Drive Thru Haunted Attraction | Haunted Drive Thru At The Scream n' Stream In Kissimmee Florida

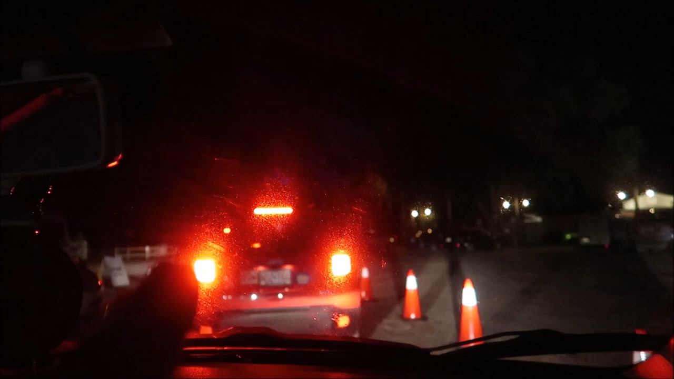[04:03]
So I thought that maybe there was supposed to be a red light when a scene was happening, but I was wrong. Yeah, scenes happen in between. Yeah. Yes. If you can see, before I was telling you how they let four cars in and four cars out. These four cars are now leaving, and now we're gonna actually be cleared to go in. I really like how they're actually making that.